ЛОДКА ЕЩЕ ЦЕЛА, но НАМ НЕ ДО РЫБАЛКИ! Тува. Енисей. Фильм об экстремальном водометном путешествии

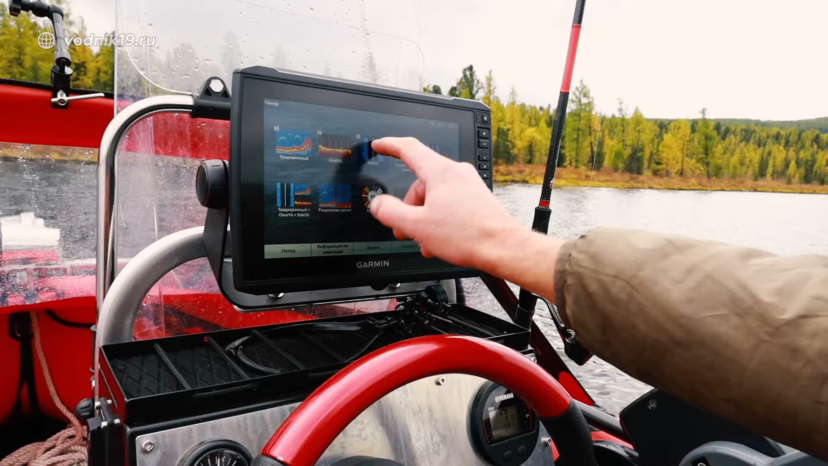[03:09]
Здесь паноптикс, здесь сонар и сразу же боковое сканирование. 3,4 метра.
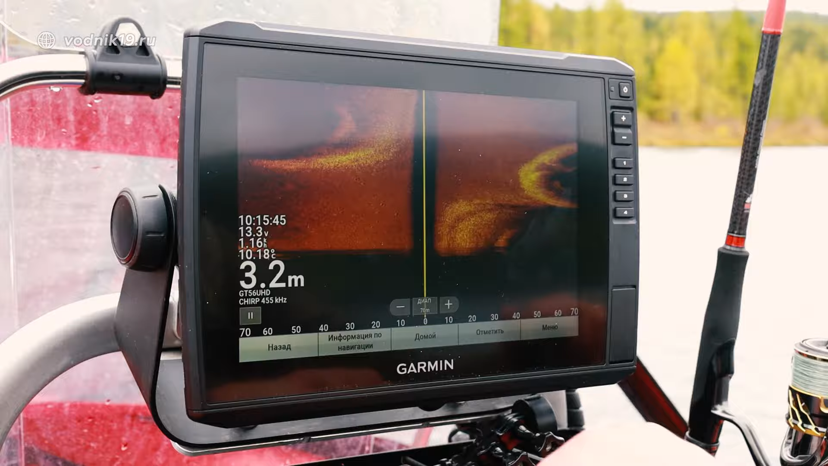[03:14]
On screen: depth 3.2 m, water 10.18°C
Лодка легкая, сдувает, картинку мажет. Пойдем прямо по диагонали на ту сторону, там за горками ветра нет.
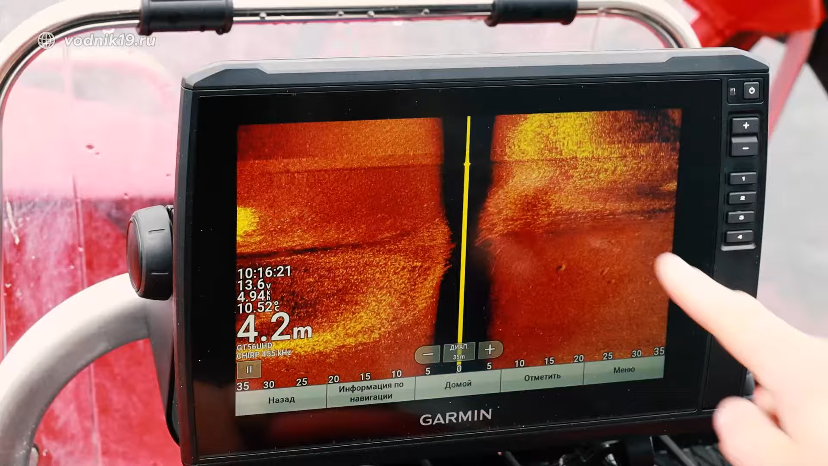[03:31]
On screen: depth 4.2 m
трава, вот видно абсолютно ровное дно, пошли на углубление, такие воронки, видишь,
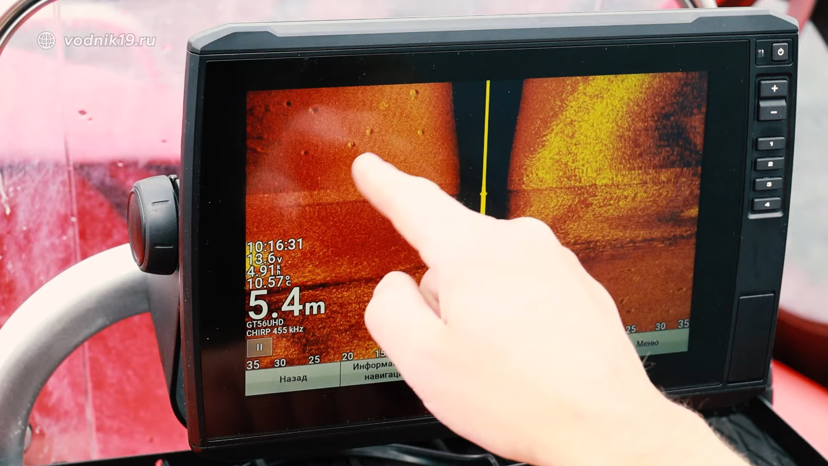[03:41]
On screen: depth 5.4 m, water 10.57°C
такие воронки в этом, в дне как ямки, как будто метеориты прилетели.
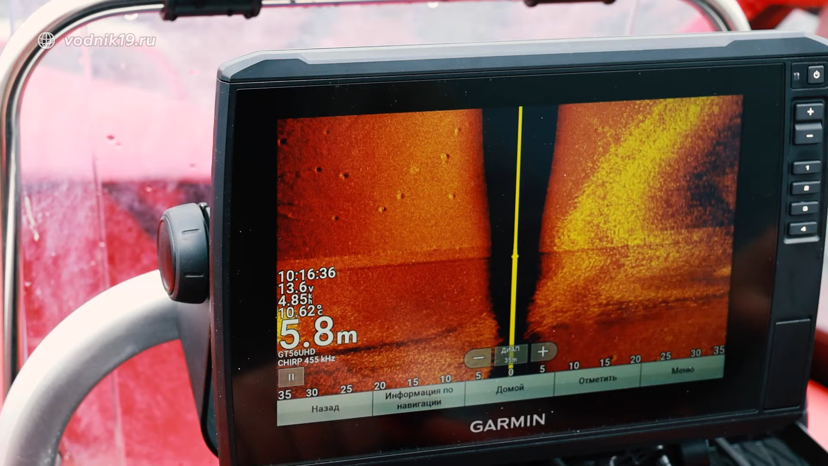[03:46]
On screen: depth 5.8 m
Кто-то эти ямки копает.
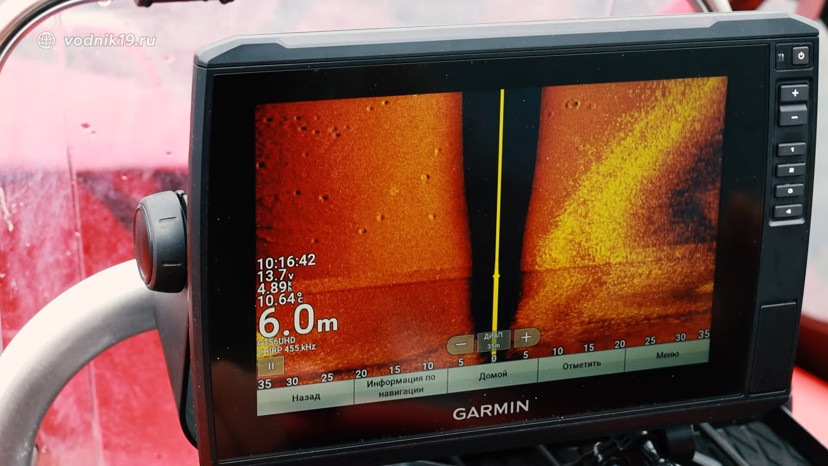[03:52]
On screen: depth 6.0 m
Ага, ну видишь.
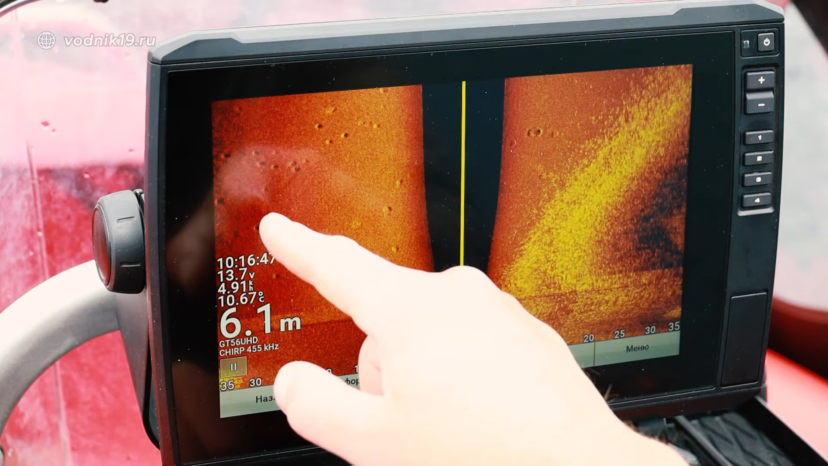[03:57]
On screen: depth 6.1 m
Такие как кратеры маленькие, дно абсолютно ровное, всего 6 метров глубины.
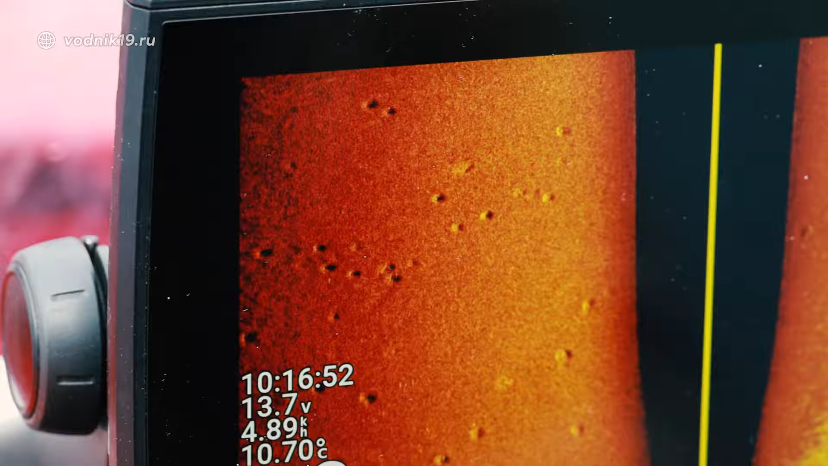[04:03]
On screen: water 10.70°C
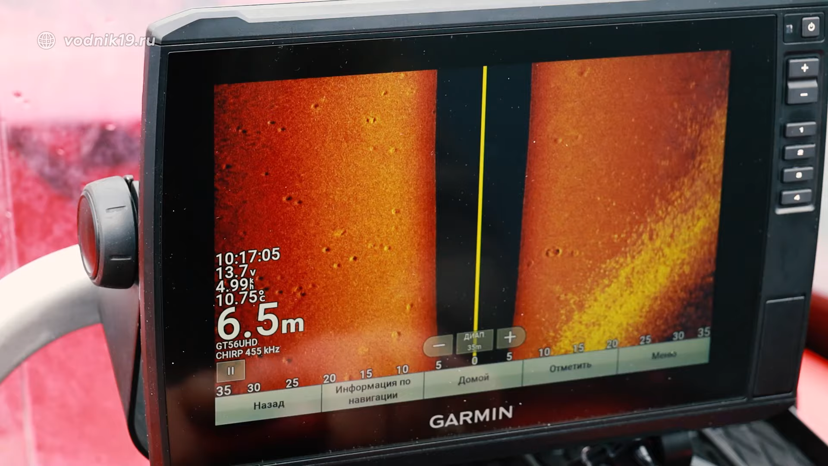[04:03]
On screen: depth 6.5 m, water 10.75°C
Кстати, рыбы не особо, ну не то, что не особо, ее нет здесь пока.
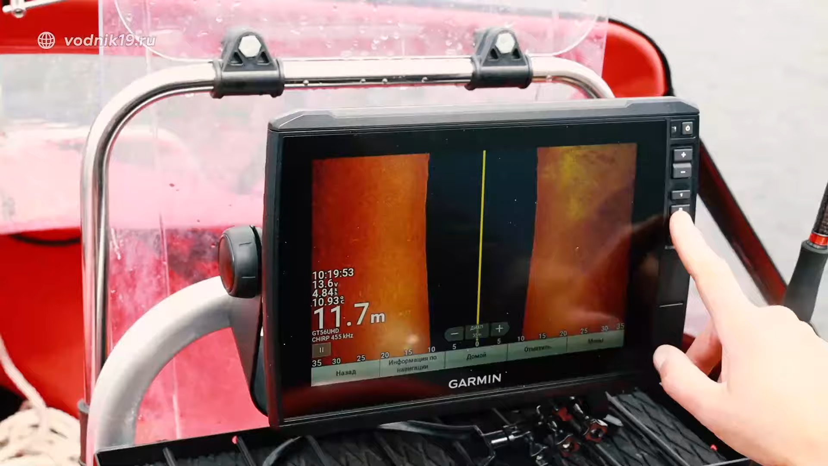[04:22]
On screen: depth 11.7 m
В разных плоскостях, да, можно посмотреть.
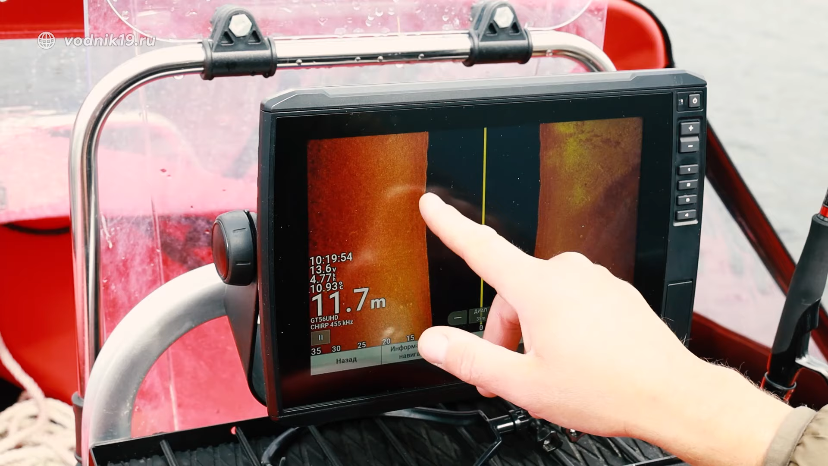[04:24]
On screen: depth 11.7 m
Да, вот показывает здесь, вот в этой яме рыбки попадаются.